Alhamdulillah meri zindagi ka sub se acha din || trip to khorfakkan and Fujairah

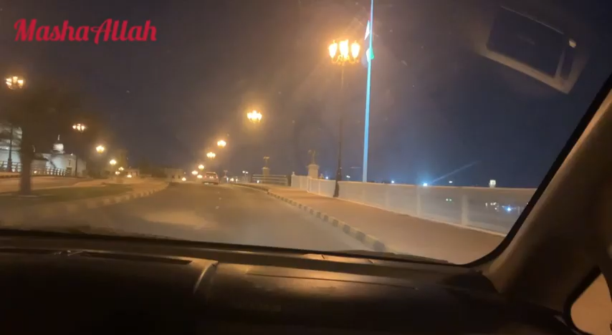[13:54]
अच्छा तो ये अब दीबा आ गए थे हम, खुरफगान के बाद दीबा आ गए थे।
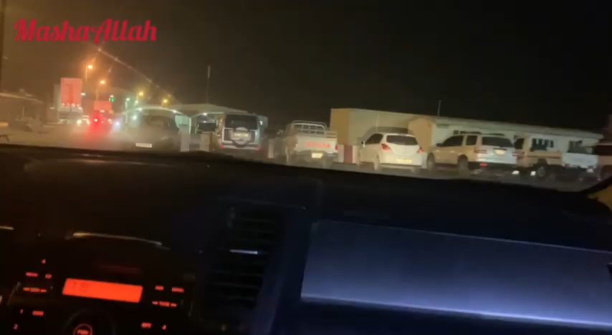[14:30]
ये सामने जो आपको नज़र आ रहा है ये बॉर्डर है, दूसरी साइड पर ओमान है, इस साइड पर यूएई।
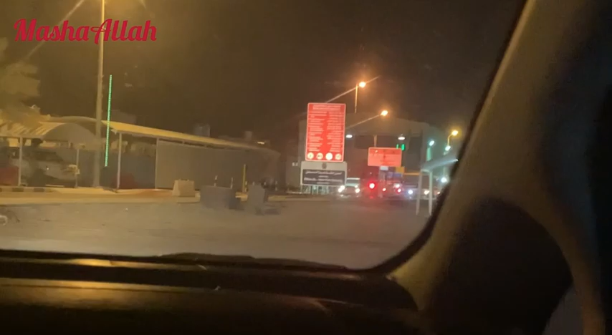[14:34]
यहाँ पर साफ साफ लिखा था कि आप रिकॉर्डिंग नहीं कर सकते,
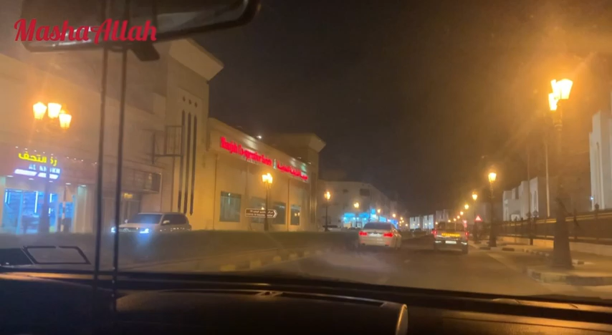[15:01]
आप देखें यहाँ पे ना बिल्डिंग्स थी ना कुछ, और बस प्यारा सा इलाका था यार।